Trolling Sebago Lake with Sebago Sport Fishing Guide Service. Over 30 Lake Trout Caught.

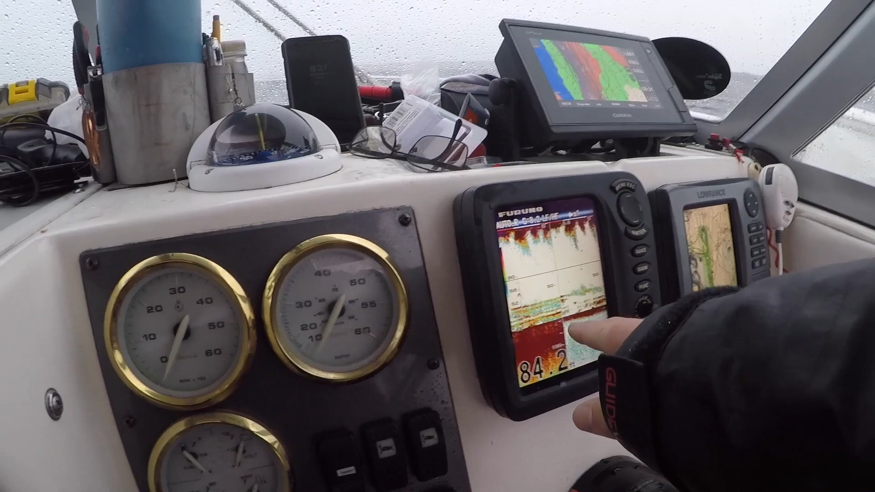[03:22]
Some of this activities are downrigger balls, but most of that's fish. That one looks a little decent, Rye. That one looks better than the last one.